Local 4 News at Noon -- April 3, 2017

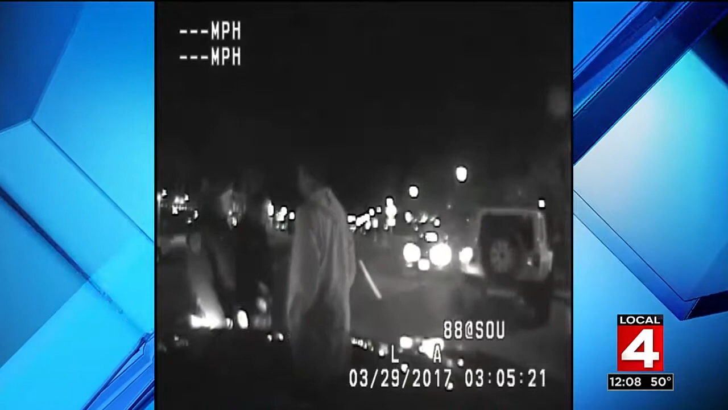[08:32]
That is a Detroit Piston caught drinking and driving, and this is newly released dash cam video that shows the sobriety test that he underwent and shows how he reacted to the police officers who pulled him over.